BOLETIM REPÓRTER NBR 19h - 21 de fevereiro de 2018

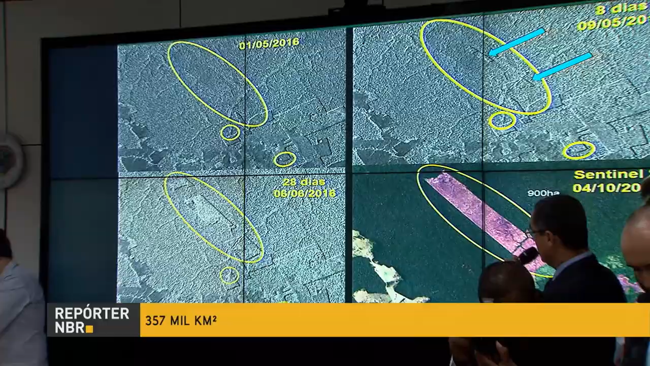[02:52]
E foi anunciada nesta quarta-feira uma modernização no sistema, que agora vai utilizar dados de radares mais sensíveis.